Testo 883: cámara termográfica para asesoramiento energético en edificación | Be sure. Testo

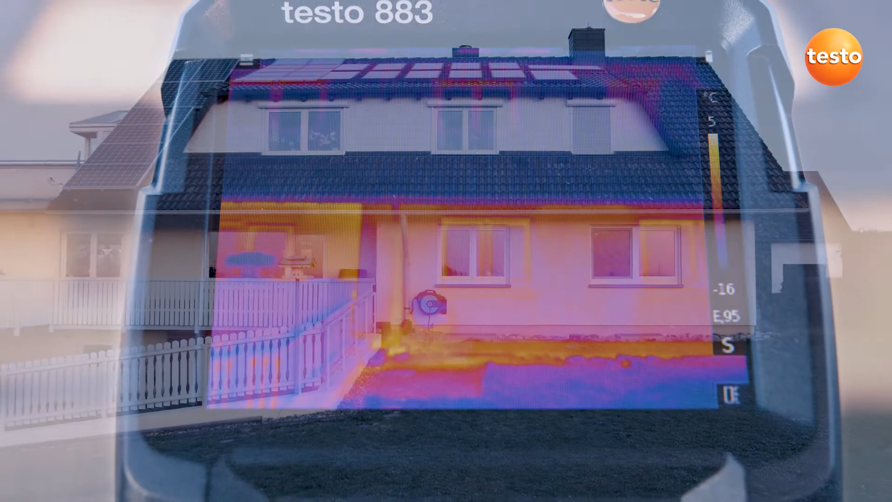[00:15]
On screen: scale top 5°C, scale bottom -16°C
En este sentido, la cámara termográfica debe cumplir con ciertos requisitos técnicos como por ejemplo una buena calidad de imagen.
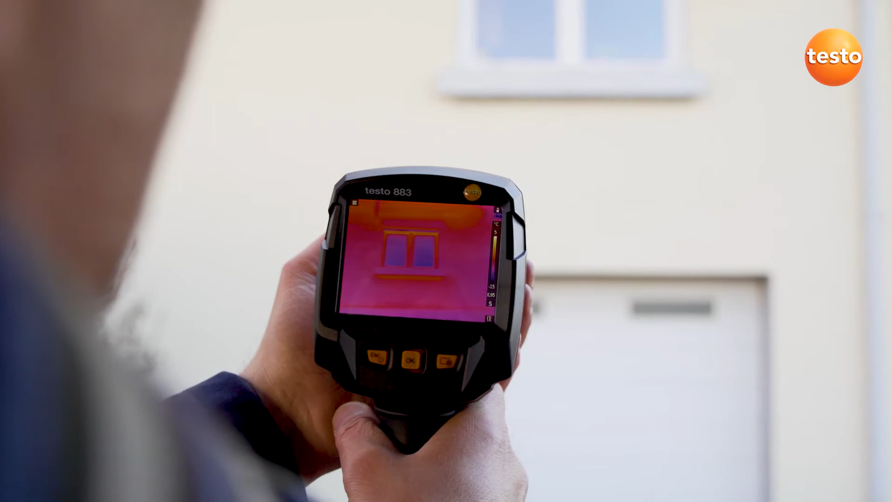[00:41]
la resolución del sensor también es muy importante y acá describe la cantidad de píxeles presentes en la termografía. La Testo 883 tiene una resolución de 320 x 240 píxeles.
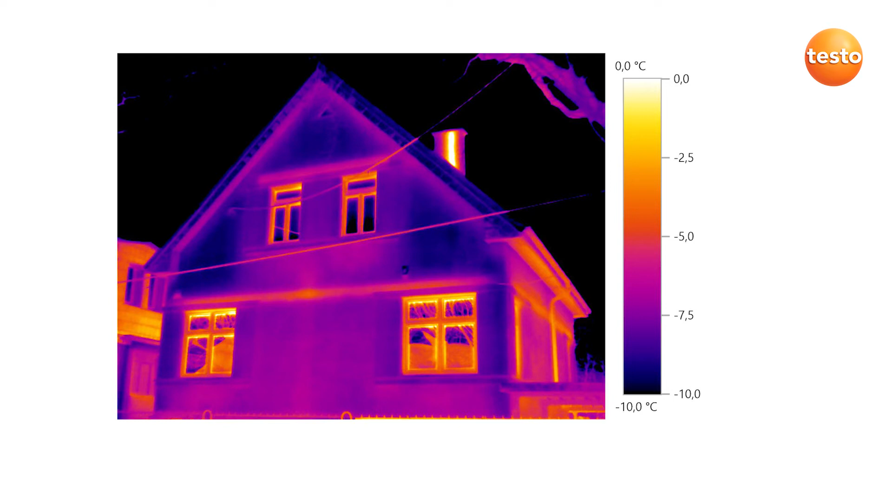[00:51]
On screen: scale top 0.0°C, scale bottom -10.0°C
Esta resolución queda mejorada con la tecnología Super Resolution a 640 x 480 píxeles. Con el enfoque manual se obtienen imágenes nítidas y en las que se aprecian todos los detalles. Y para termografiar los objetos lejanos tan solo hay que cambiar al teleobjetivo.
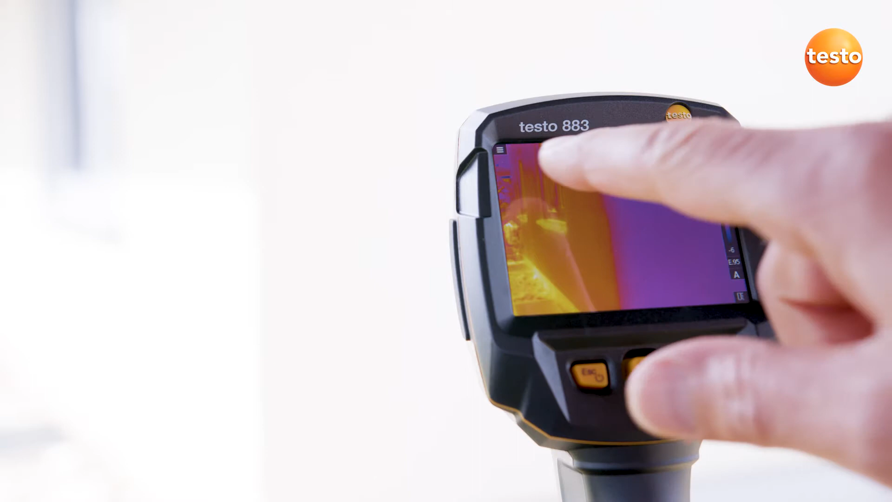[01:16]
Así funciona mediante pantalla táctil y así mediante joystick.
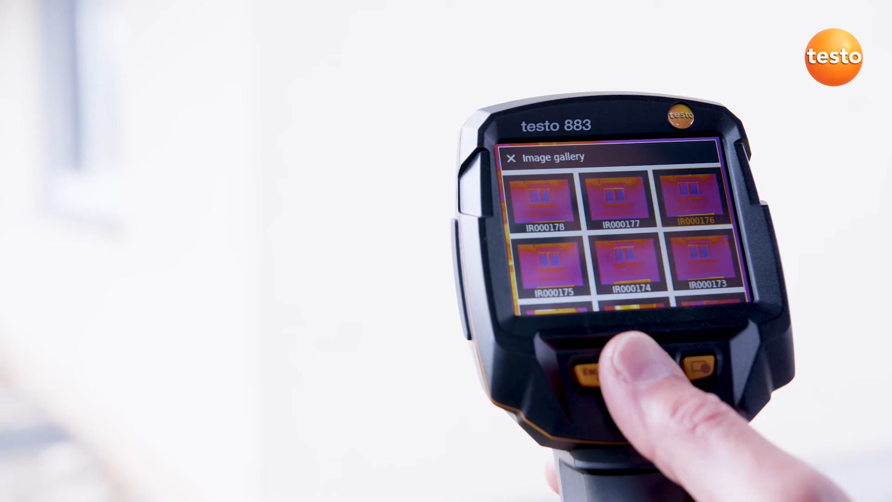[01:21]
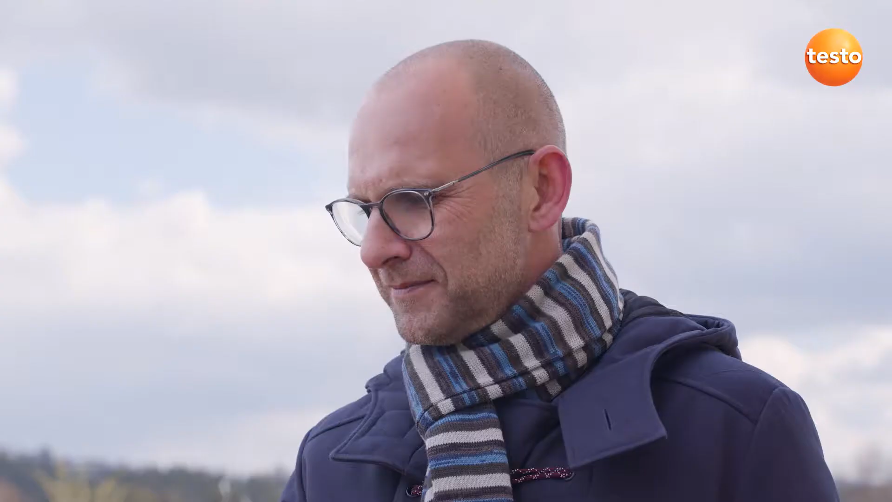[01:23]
Ambos son intuitivos y pronto se acostumbrará a utilizarlos. Pasemos a la imagen térmica.
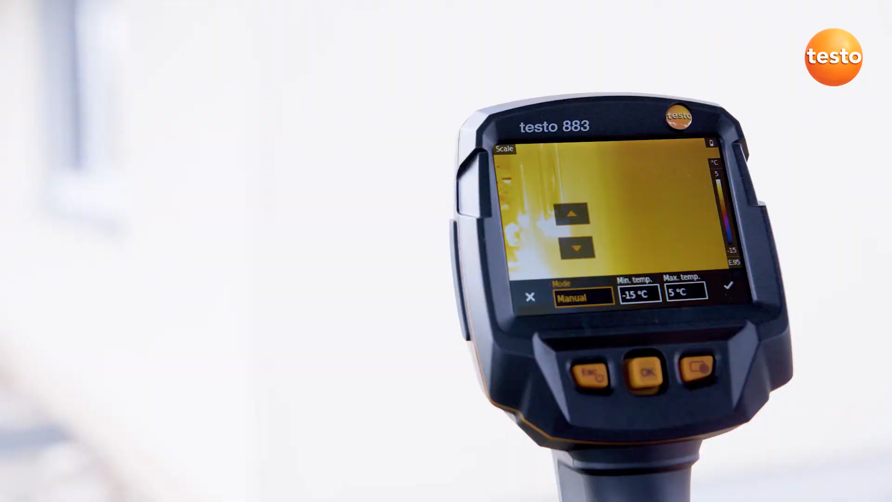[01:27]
On screen: scale top 5°C, scale bottom -15°C
Primero ajustamos la escala para lo cual disponemos de tres opciones, manual, automática o la función Testo Scale Assist.
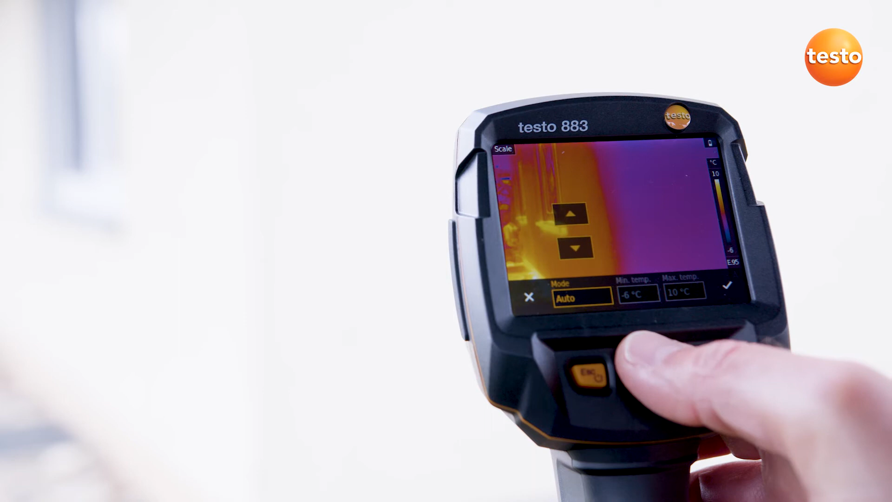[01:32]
On screen: scale top 10°C, scale bottom -6°C
Mediante la función Testo Scale Assist, tan solo tenemos que introducir la temperatura interior y exterior y la escala se ajusta de forma correcta.
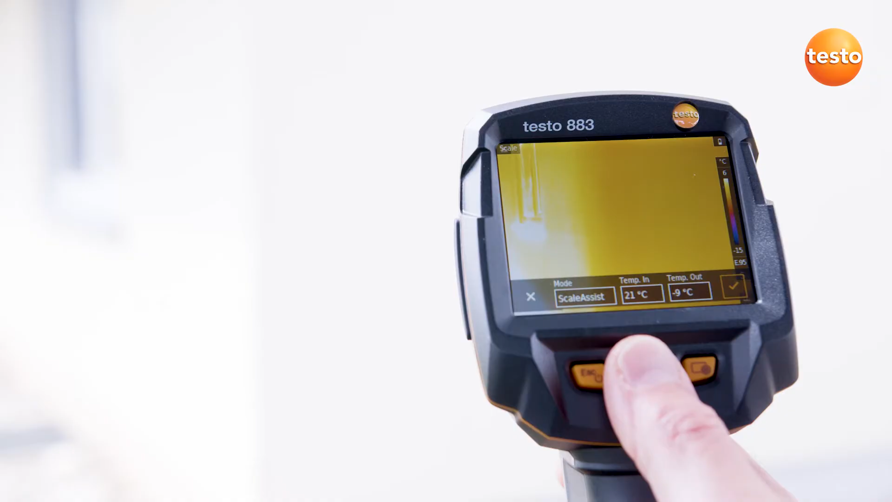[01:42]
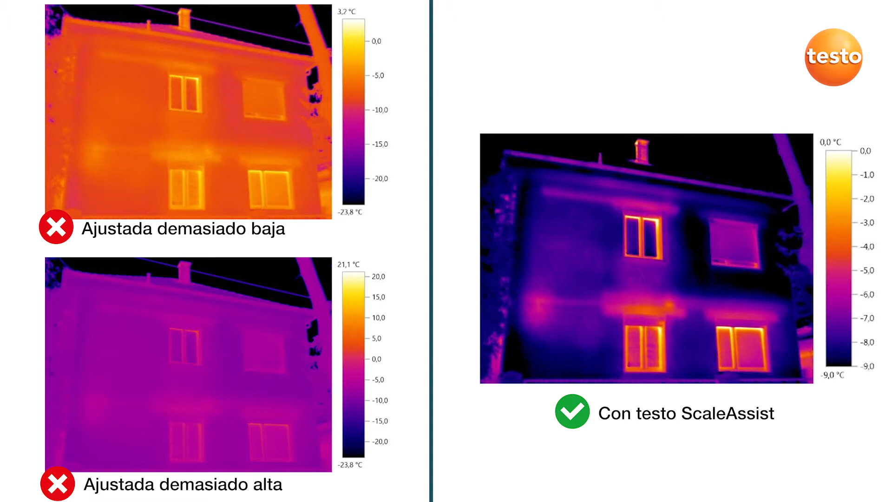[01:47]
A la izquierda dos imágenes sin y a la derecha una con Testo Scale Assist.
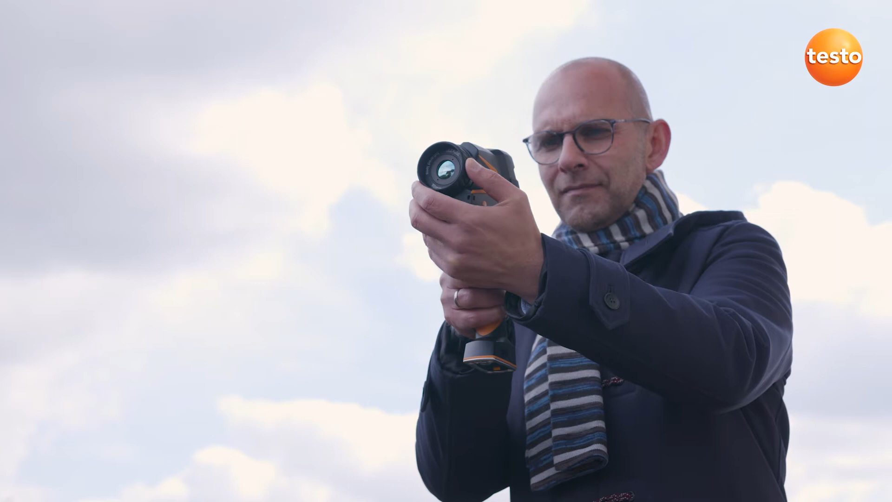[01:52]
Veamos ahora cuáles son los fallos que podemos detectar con la Testo 883 en la fachada de este edificio.
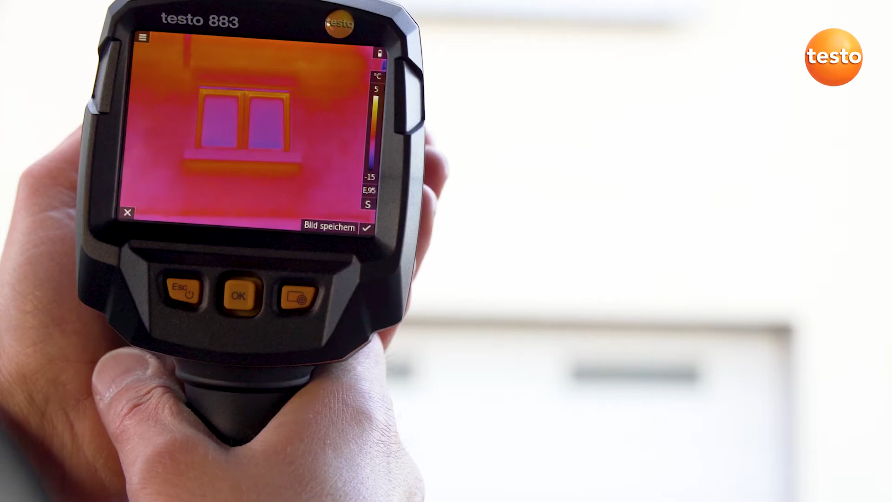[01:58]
On screen: scale top 5°C, scale bottom -15°C
Por ejemplo, aquí hay el hueco de un radiador. Una anomalía habitual es la falta de aislamiento.
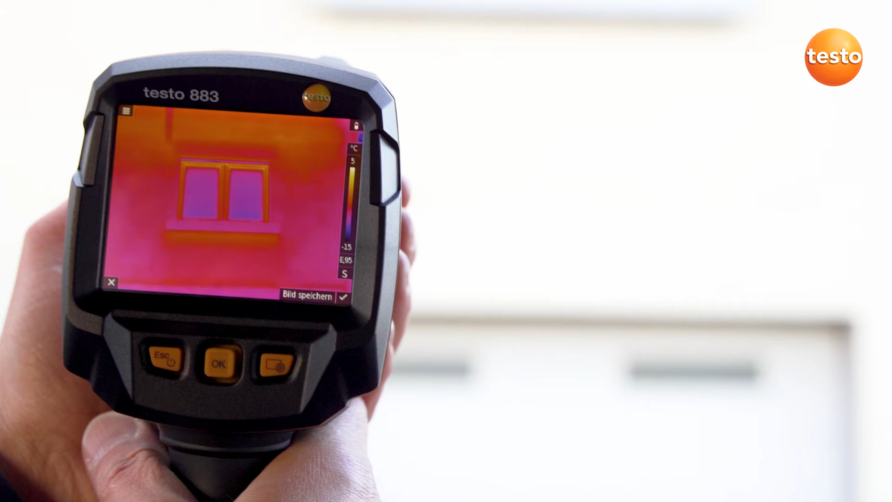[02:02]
On screen: scale top 5°C
Esta ha sido la primera impresión de los fallos desde el exterior. Vamos a ver qué tal desde el interior.
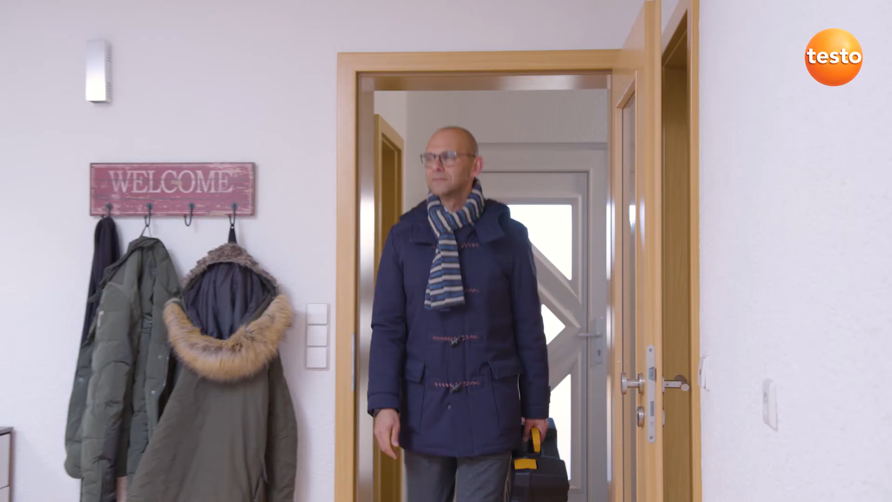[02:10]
Otra anomalía habitual son las puertas mal aisladas. En este caso se ve perfectamente cómo el frío penetra por la parte derecha.
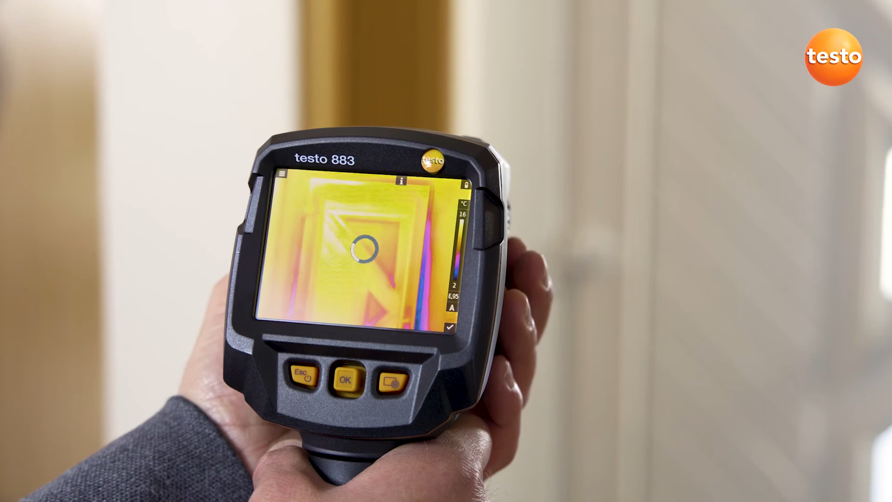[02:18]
También se ve que el hueco de la persiana está aislado, pero el frío entra por el agujero de la correa.